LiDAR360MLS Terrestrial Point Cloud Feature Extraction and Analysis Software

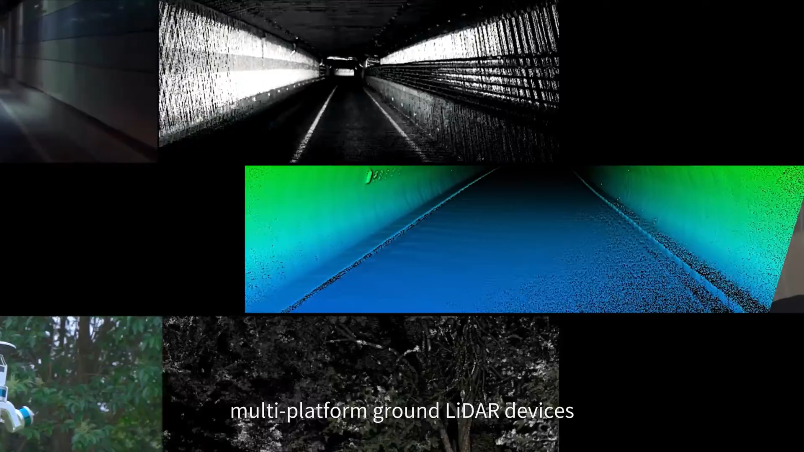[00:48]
ground LiDAR devices such as vehicles handhelds and backpacks
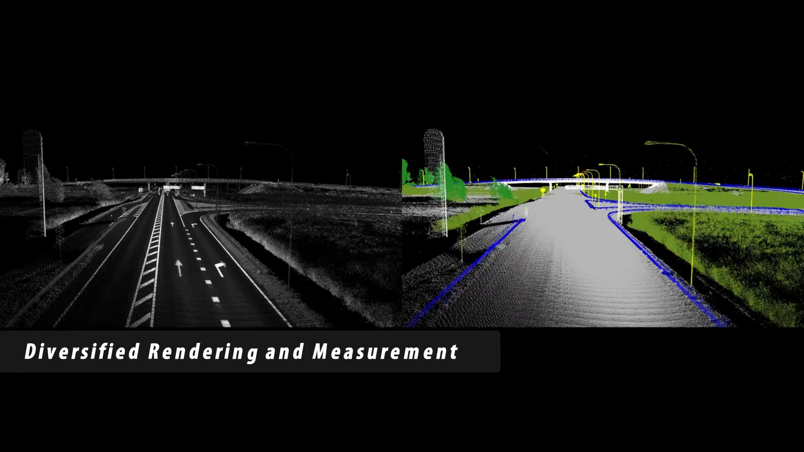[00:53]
diversified rendering and measurements multi-attribute combination display combined with additional
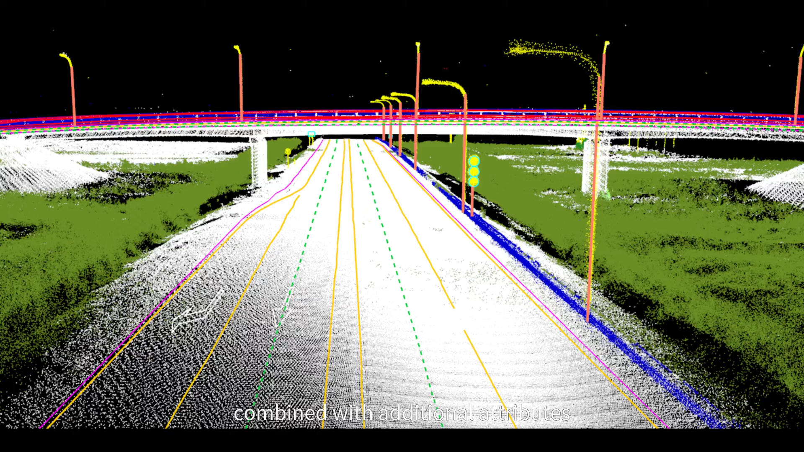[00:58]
attributes can effectively improve the data visualization level and the efficiency of
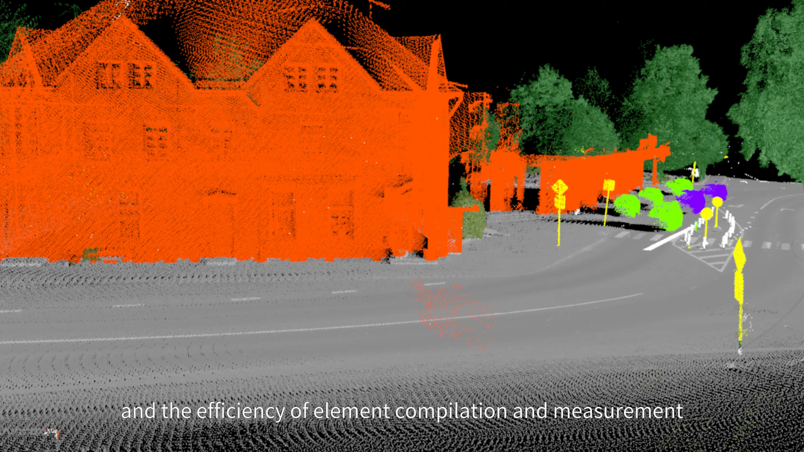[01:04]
element compilation and measurements specialized data pre-processing and accuracy reports
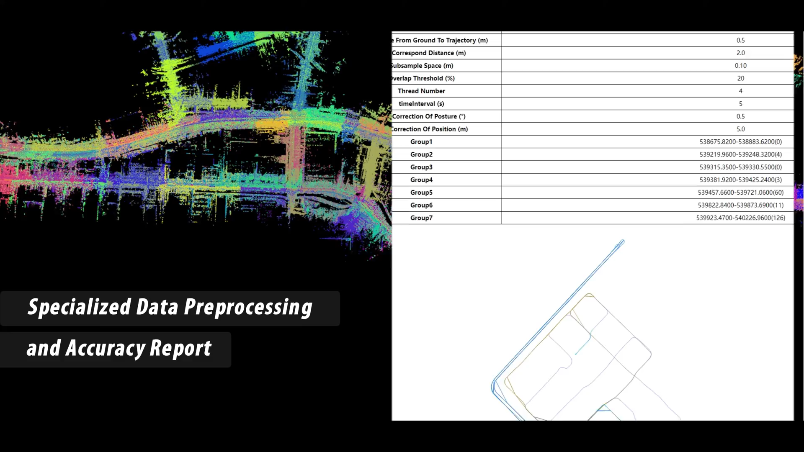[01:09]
complete data quality improvement tools and detailed accuracy reports improve point cloud
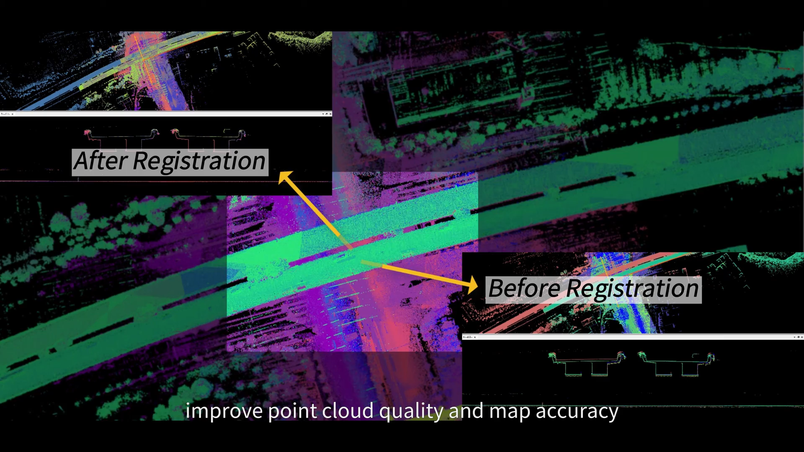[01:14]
quality and map accuracy rich point cloud processing tools a variety
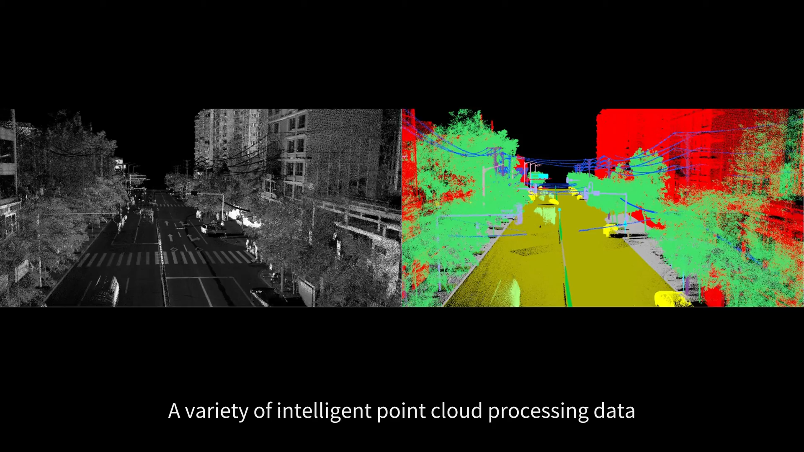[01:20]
of intelligent point cloud processing data to accelerate the digital extraction of objects
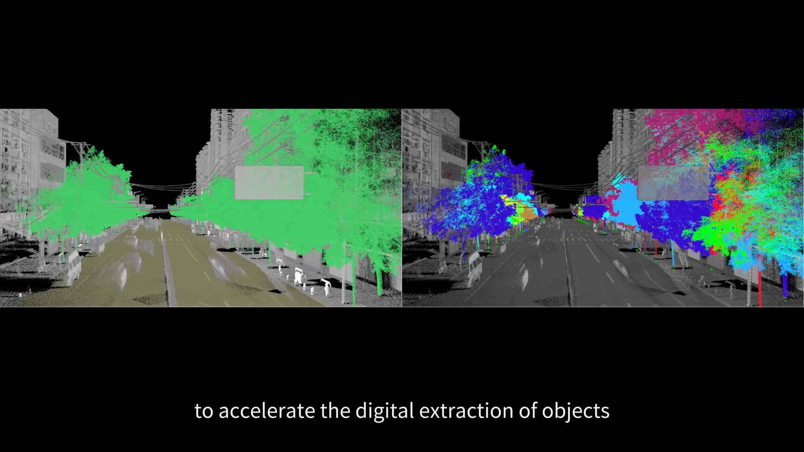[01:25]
intelligent identification and efficient editing tool for all elements based
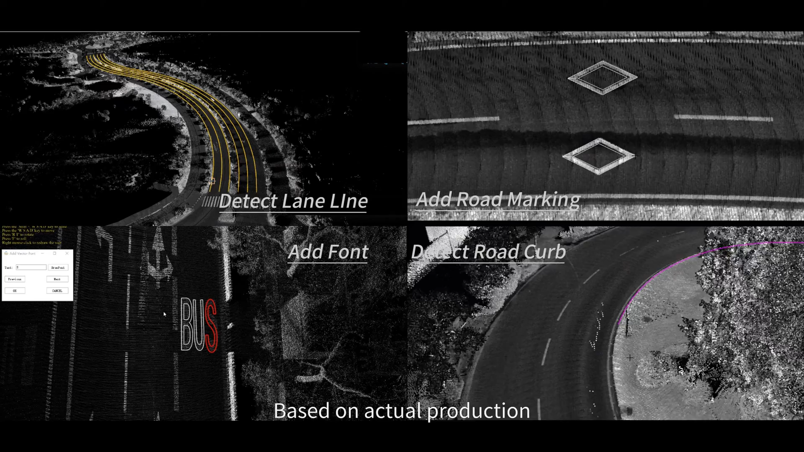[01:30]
on actual production it has built-in self-developed multiple AI recognition algorithms
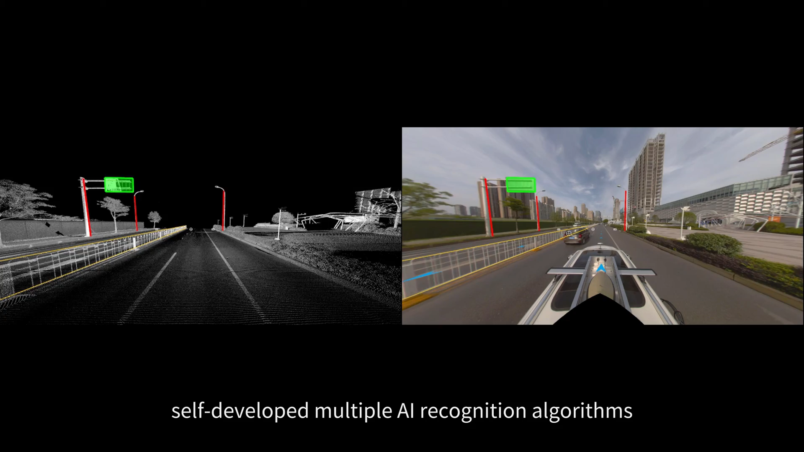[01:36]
to achieve fast and accurate mapping there are more than 50 vector editing tools
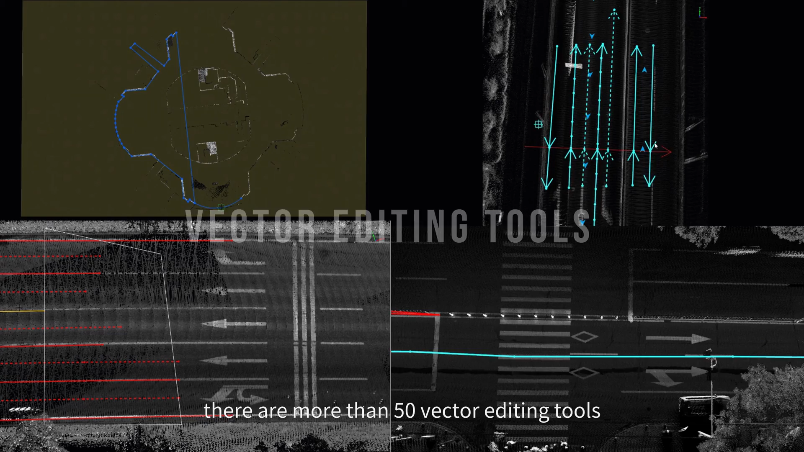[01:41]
to improve labor efficiency industry general results export the result data exported by the software can be connected to various GIS CAD
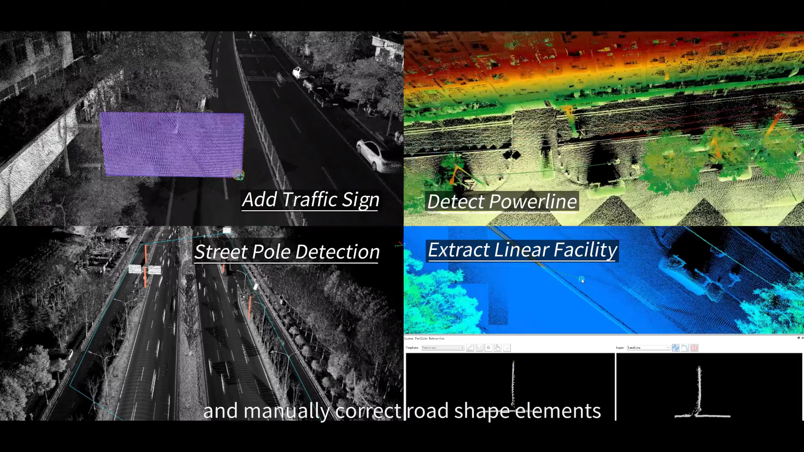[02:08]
surface elements and facility elements to achieve accurate and rapid mapping and finishing of high precision maps
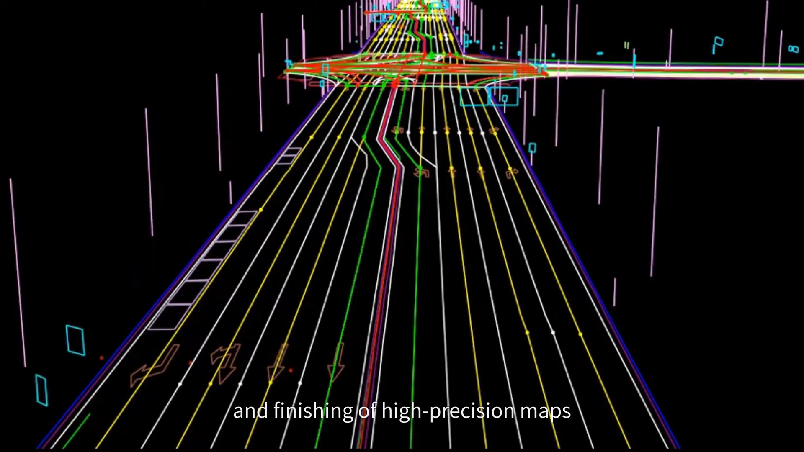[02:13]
general survey of components rapid identification and extraction of road components and road administration
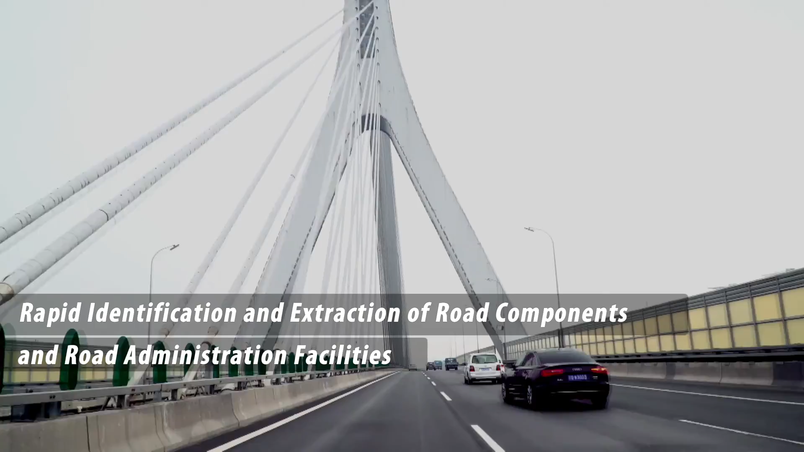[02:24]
facilities comprehensively identify and draw objects such as manhole
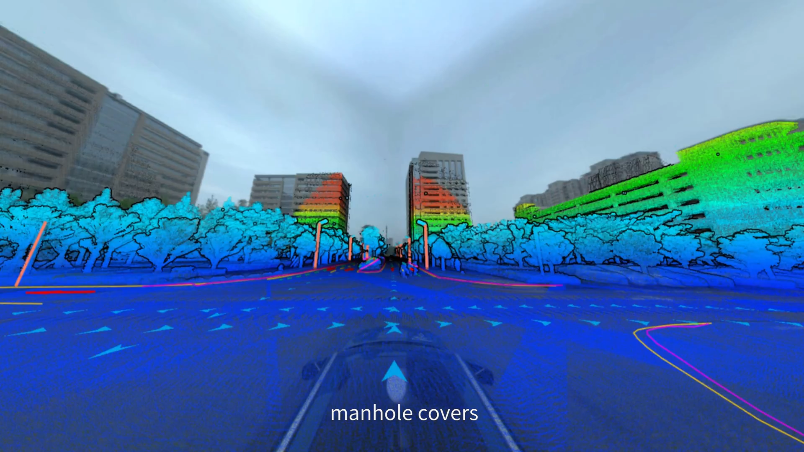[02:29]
covers hole-shaped targets road fences and street trees and comprehensively
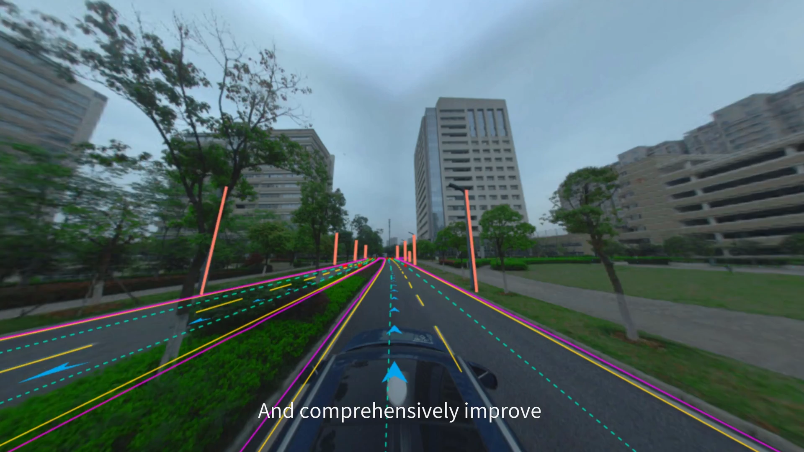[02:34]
improve the automation level of road management and maintenance investigations façade measurement efficient measurement of building elevations plans
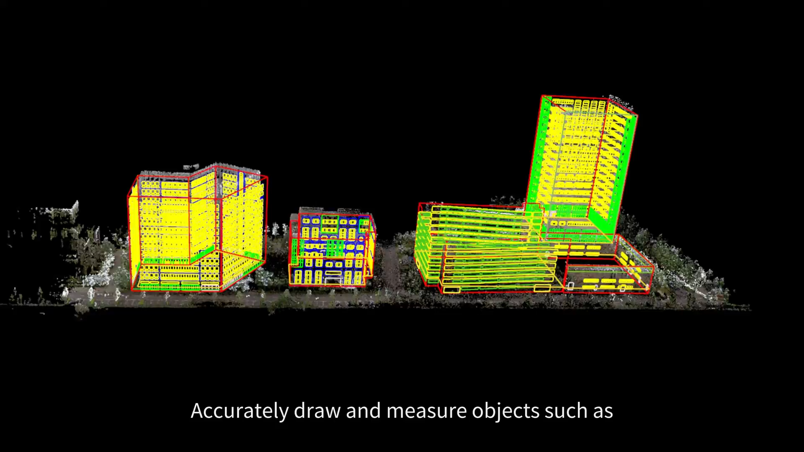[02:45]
accurately draw and measure objects such as doors windows platforms and columns
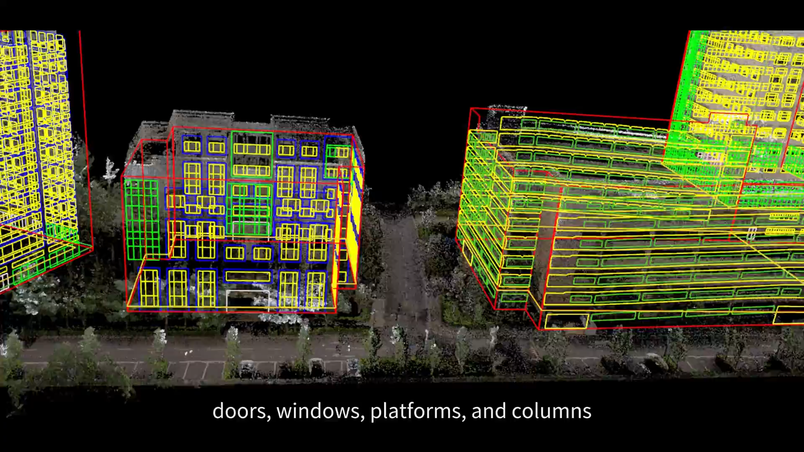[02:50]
effectively improving the speed of elevation drawing and measurement and reducing costs and
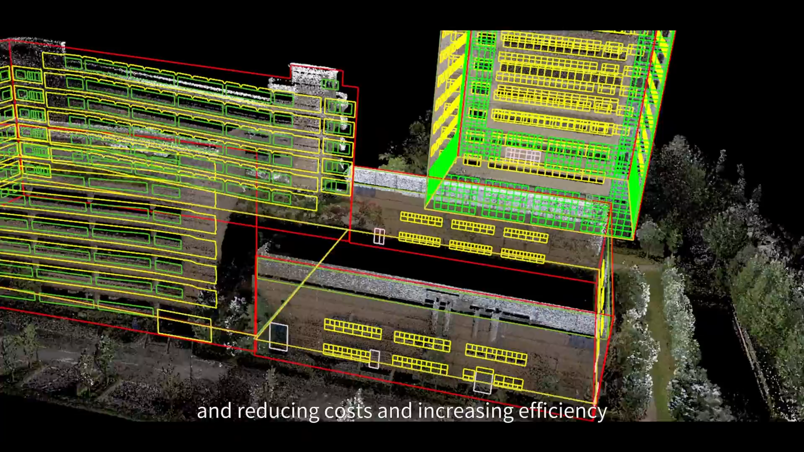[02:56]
increasing efficiency analysis of road maintenance 3d
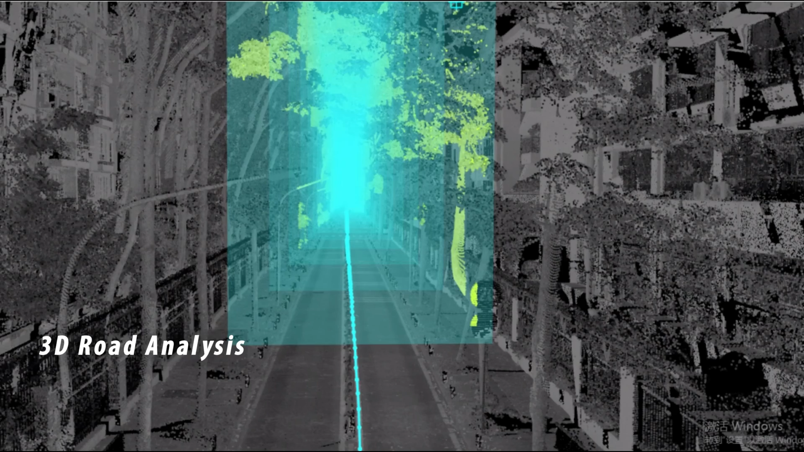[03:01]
road analysis road damage analysis can quickly obtain pavement crack
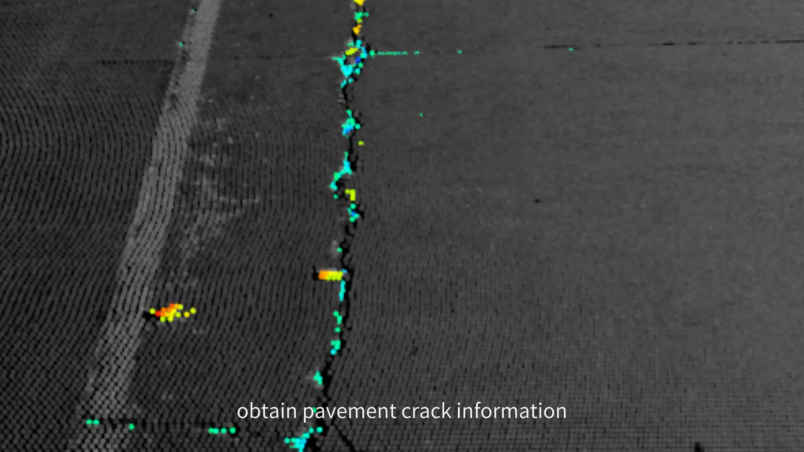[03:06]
information road space analysis can perform clearance analysis and visual domain
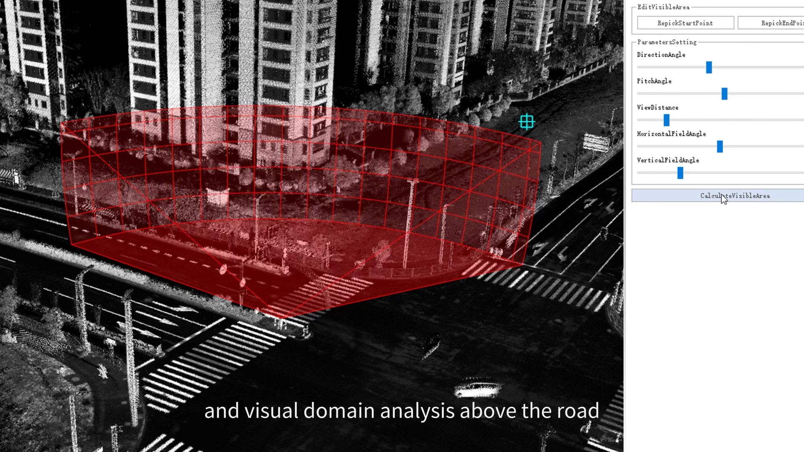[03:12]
analysis above the road road section analysis can generate section diagrams analysis